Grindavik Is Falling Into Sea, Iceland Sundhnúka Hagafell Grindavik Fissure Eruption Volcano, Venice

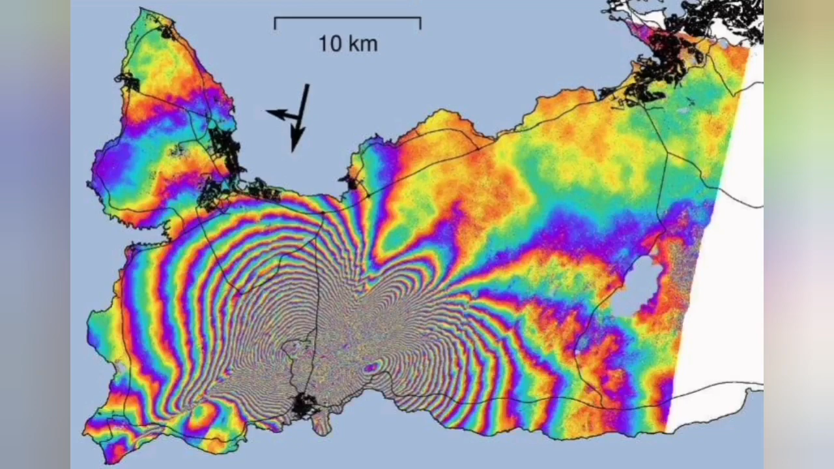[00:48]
We see it there, the splitting of the ground between the Eurasian plate and the North American plate.
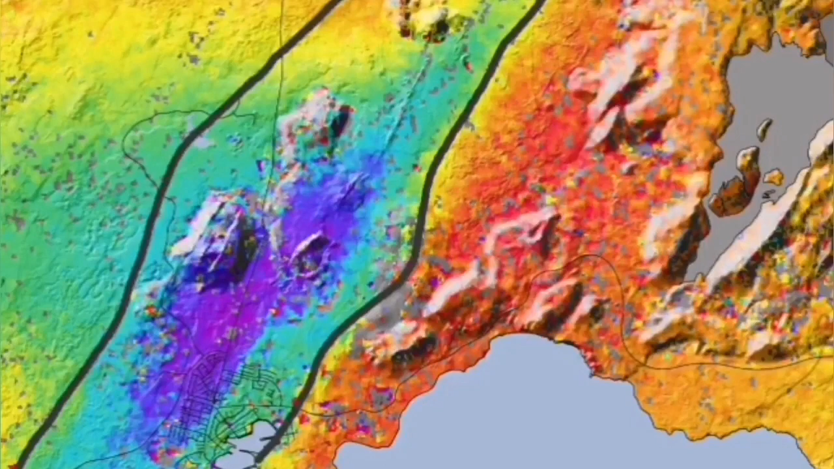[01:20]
And we have evidence now, 1 meter, 1.3 meters, Grindelwek has fallen down the general area around it, lower than what it was before.